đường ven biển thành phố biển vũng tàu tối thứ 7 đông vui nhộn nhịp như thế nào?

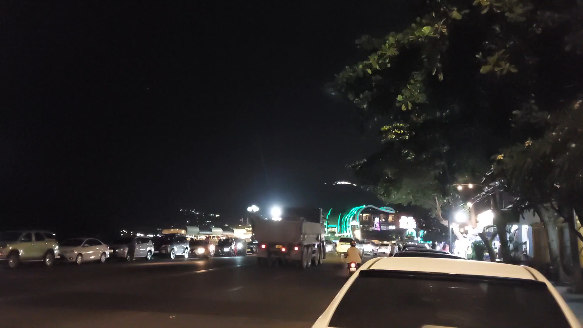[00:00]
Xin chào các nhà, bây giờ nhà bà Đạo dẫn các nhà đi thăm quan thành phố biển về đêm Dũng Tạo
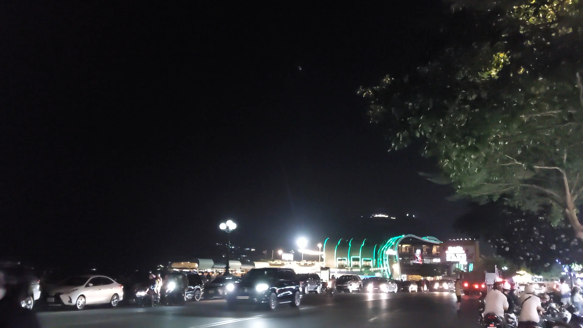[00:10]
Đây là nhà hàng Gành Hào Buổi tối nha các nhà, thành phố biển đây Giờ em dẫn các nhà đi thăm quan thành phố biển buổi tối Đây là cái nhà hàng Gành Hào, nó nằm ở sát máy biển luôn nha
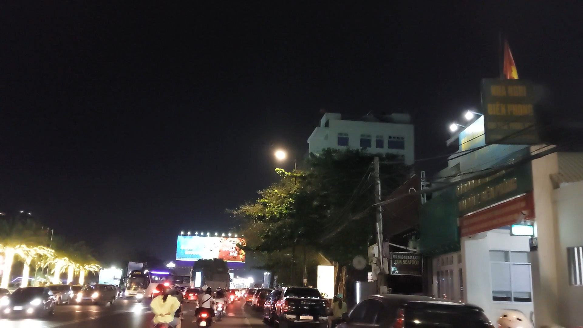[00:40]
Tối nó lên đèn đẹp lung linh
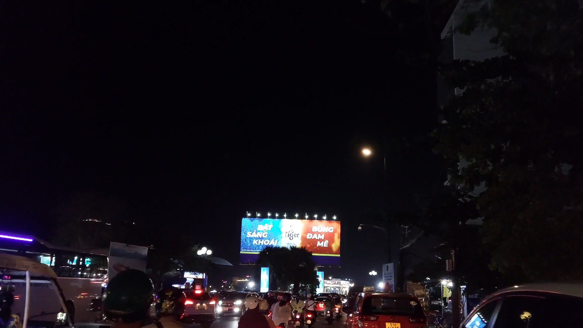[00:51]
Đây là thành phố biển tối thứ bảy Nhộn nhịp đông đúc
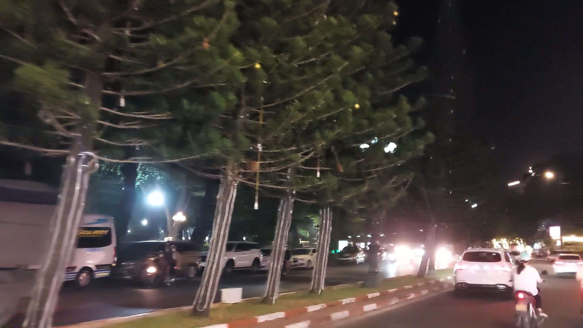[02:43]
Thành phố biển hợp tài Nhộn nghiệp
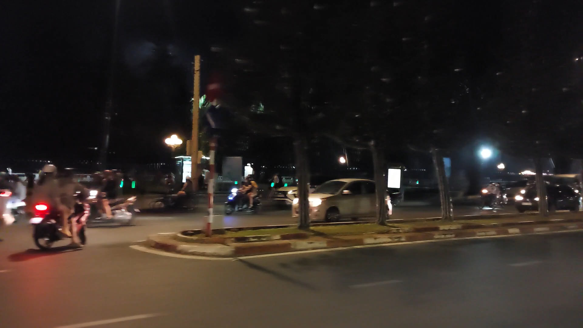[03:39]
Quang Trung Đường Quang Trung Công viên này cũng vui quá nè
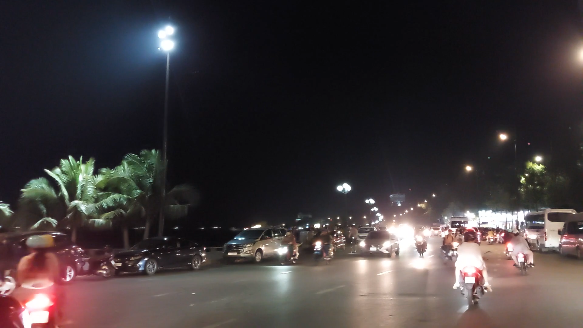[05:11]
Ngắm giải trí Quẹo về đường này Đường gì vui quá nè Ủa đường này có 1 triệu hả Chiều 2 triệu
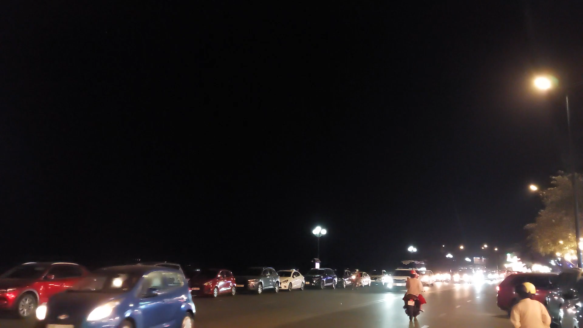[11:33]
Biển buổi tối, chắc là đông vui, review thực tế luôn Cà phê, ăn uống, quang bà, đủ các thứ tất tầng tật
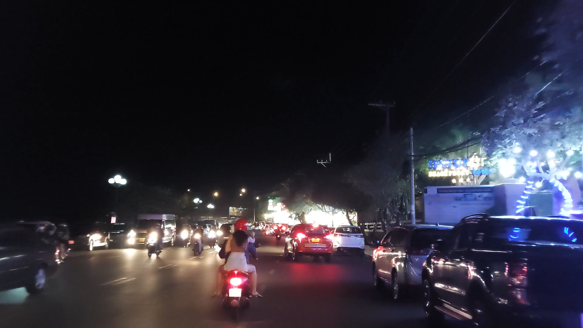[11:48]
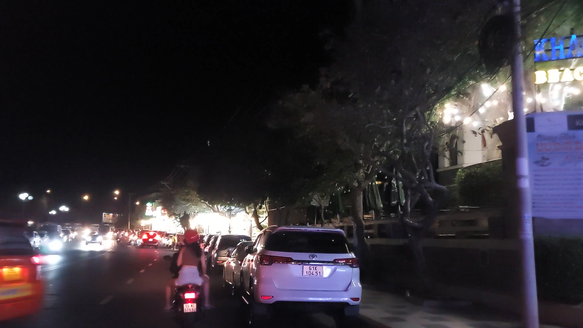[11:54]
Rất là đông vui Hồi đây còn cái ốc tự nhiên nữa hả? Tự nhiên 2
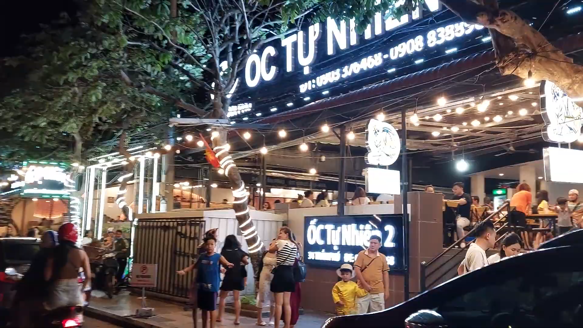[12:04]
Hình như ta ăn cái 2, 2, 3 gì rồi?
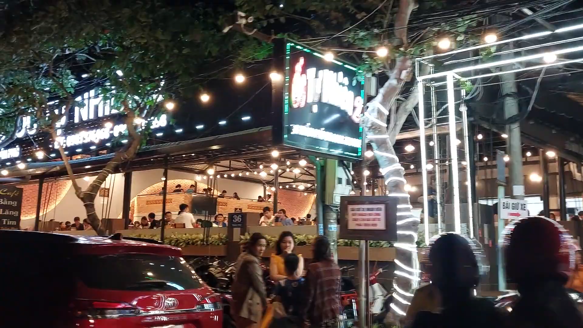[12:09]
Hình như ta ăn cái 3
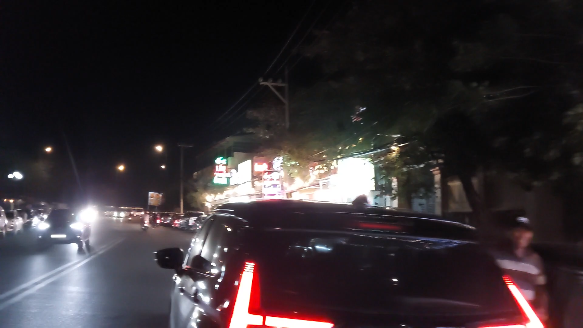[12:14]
Ăn cái 3, cái 4 Đây là lẩu cá đuối
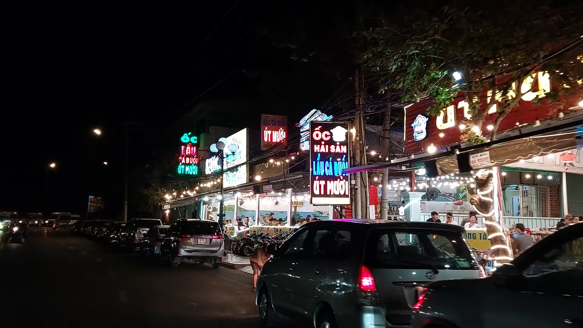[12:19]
Lẩu cá đuối úp 10 Này dọn cho đây cũng vui, bán đây ngoài đây vui
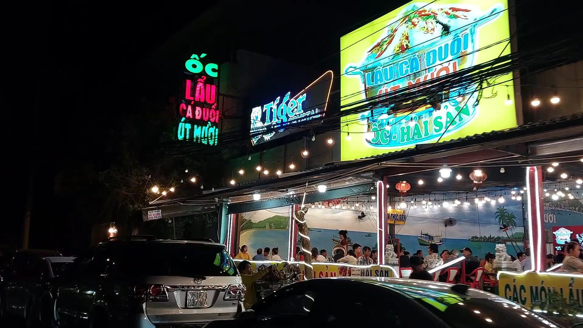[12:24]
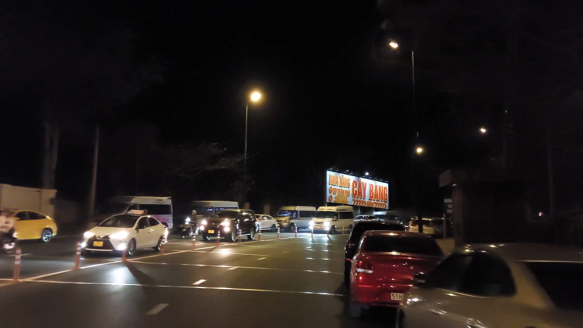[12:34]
Rồi hết Thôi tới đây rồi, thôi em băng qua đường Thôi chào cả nhà nha Cái đường ven biển thành phố về đêm là hết nha cả nhà Xin chào, hẹn gặp lại